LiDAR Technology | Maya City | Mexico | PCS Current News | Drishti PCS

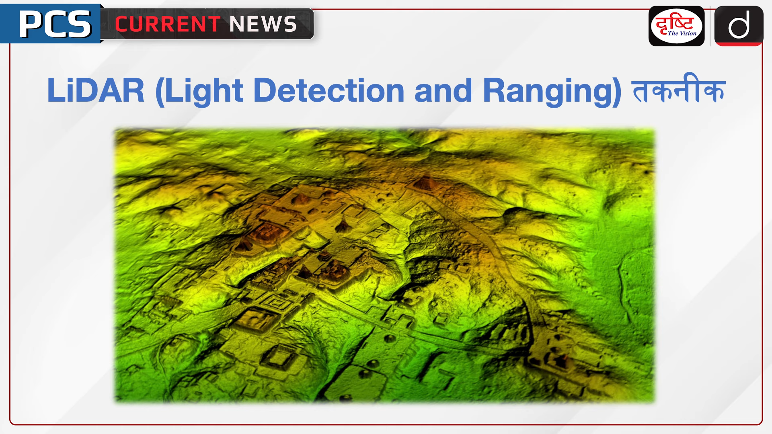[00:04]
पीसिस करेंट न्यूस में अभी की खबर है लिडार यानि लाइट डिटेक्शन एंड रेंजिंग तकनीक हाले में वैग्यानिकों ने लिडार